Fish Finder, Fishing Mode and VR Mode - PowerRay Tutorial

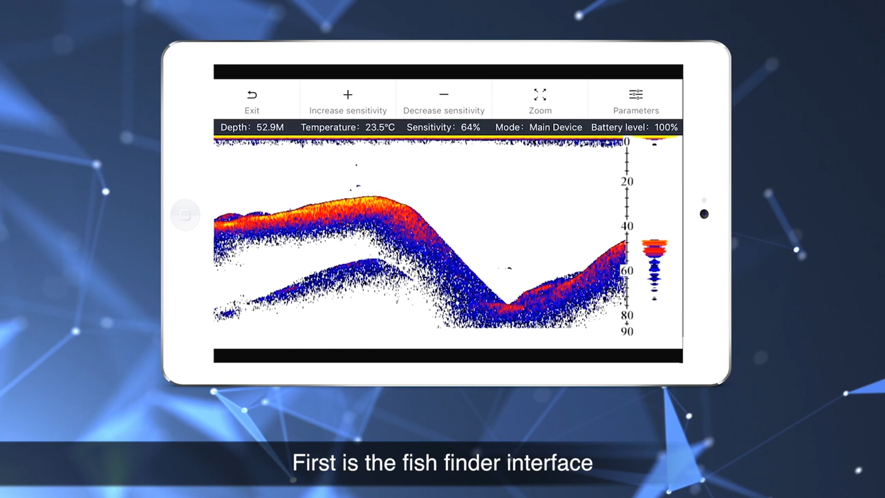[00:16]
On screen: water 23.5°C
interface after switching into the fish finder interface there is the depth information
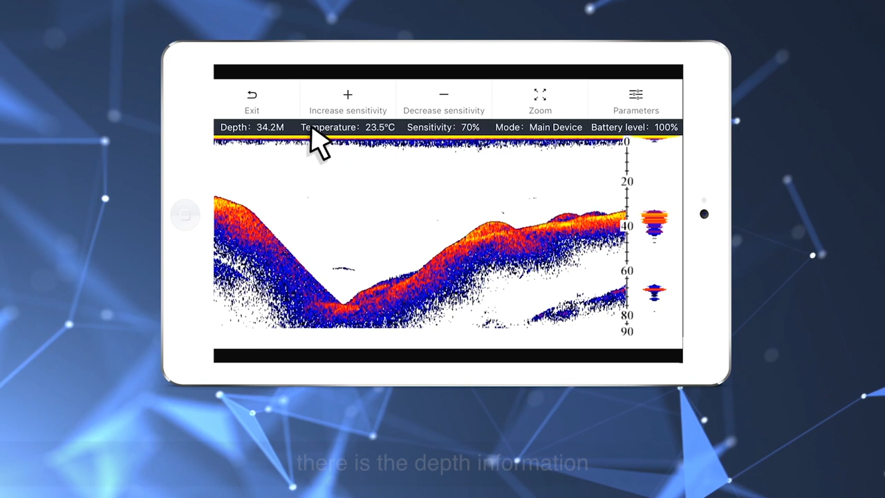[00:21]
On screen: water 23.5°C
temperature information sonar sensitivity mode information power
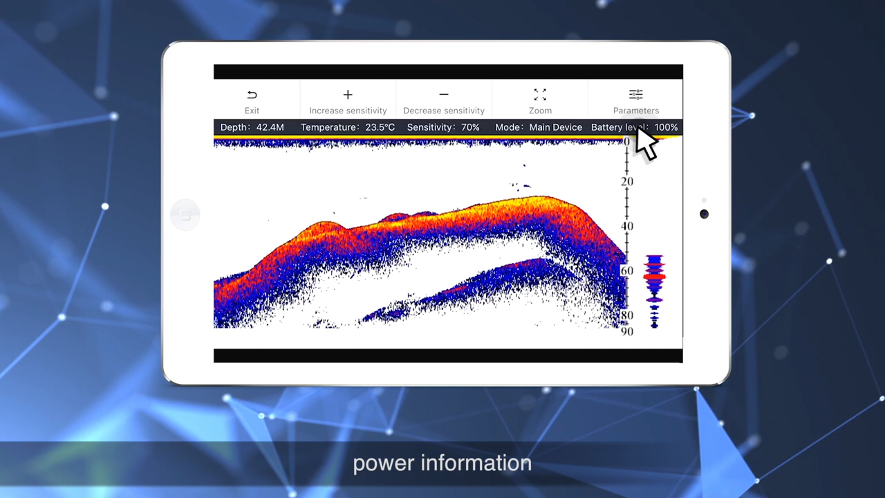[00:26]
On screen: water 23.5°C
information parameter settings zoom display sensitivity adjustment
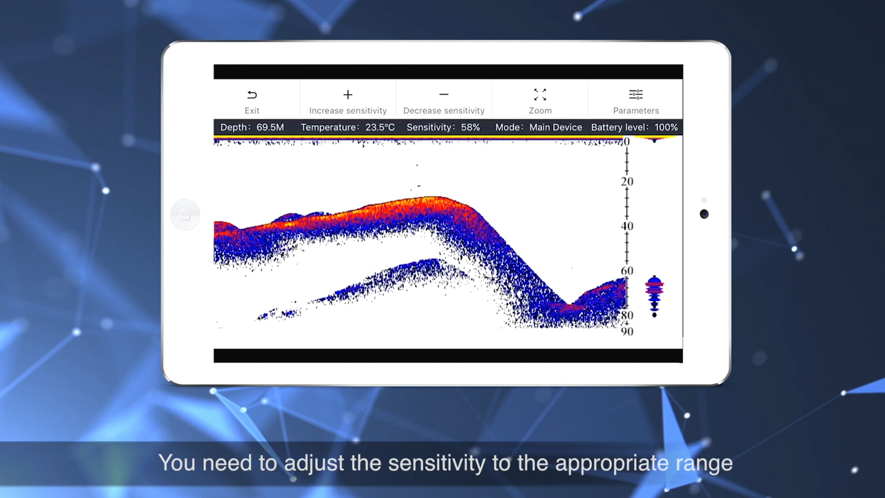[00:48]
On screen: water 23.5°C
to adjust the sensitivity to the appropriate range for different environment you can turn on
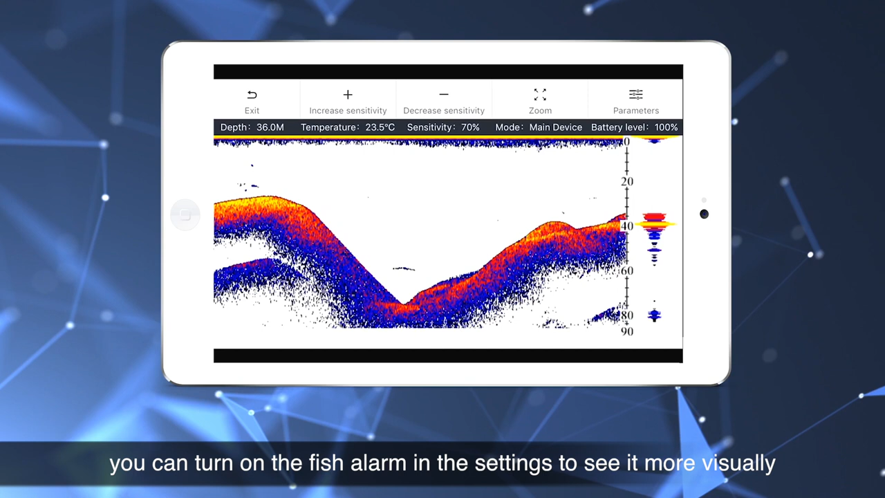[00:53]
On screen: water 23.5°C
the fish alarm in the settings to see it more visually next